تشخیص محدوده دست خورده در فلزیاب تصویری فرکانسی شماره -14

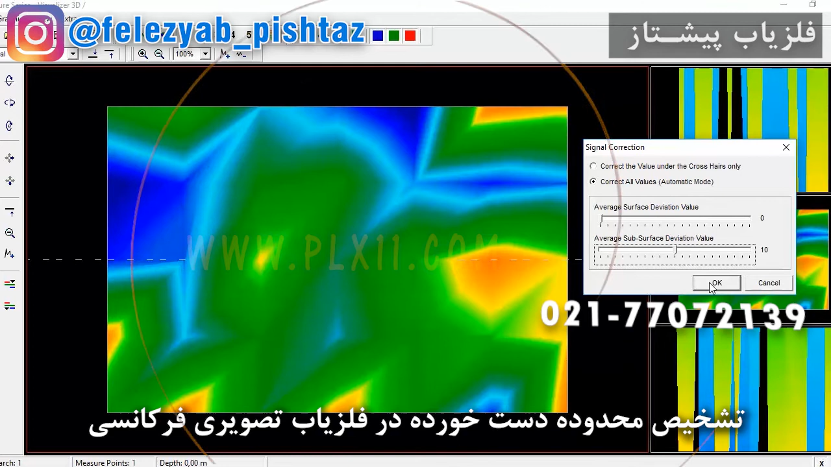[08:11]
یک هدف مورد نظر به غیر از ایجاد منابعی مانند سنگ ها کانی ها یا وجود زمین های سپ شده و نرم شده نمیبینیم با کود دم همینطوره با کود بیست مثلا ده بیست این میاد بالا ولی این منبع منبعی اصلی نیست چون دقلونیست ولی در نهایت که دورو میزنیم میره اینجا این
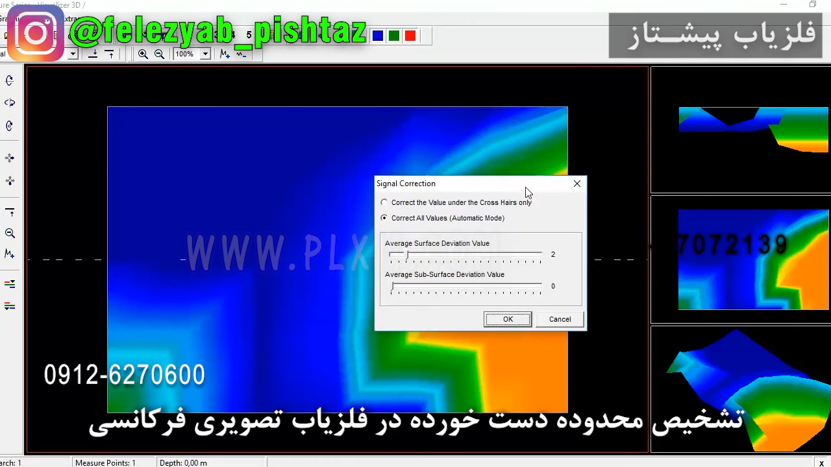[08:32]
دهنمانن گرودی یا محل نرمتر نسبه به محلهای دیگه هست ولی این قسمت این طرف سف شده هست اینا سف شده هست و این ارتباط
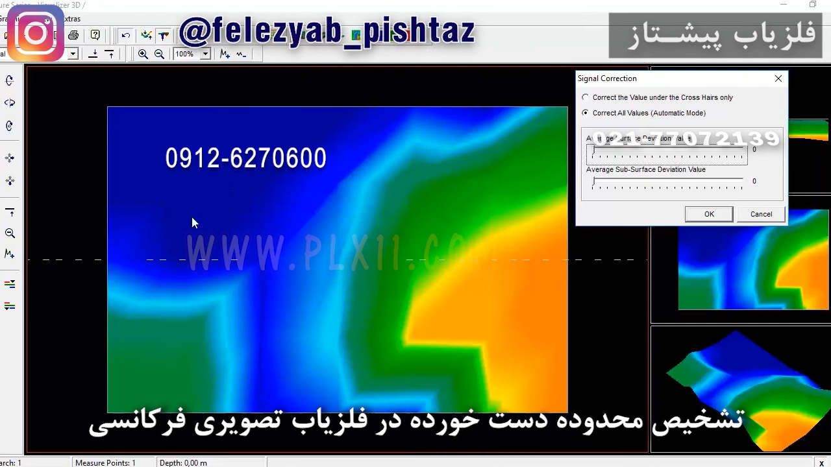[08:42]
داره این خروجیه این جاییه که دست برده کاملا نرم شده و در مجرود توی دو سفرش هم این برزیت پدید نه پس اینجا محدف مورد نظر نیست
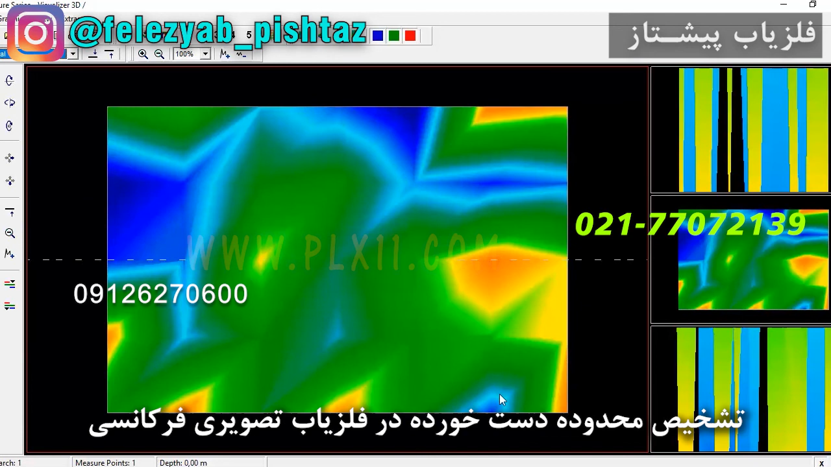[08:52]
ولی این پایینی ها و اینها میگه اینجا خورده ای از منابع جدا شده و منابعی از ترکیب های سف شده یا اون روز ها اونجا وجود داره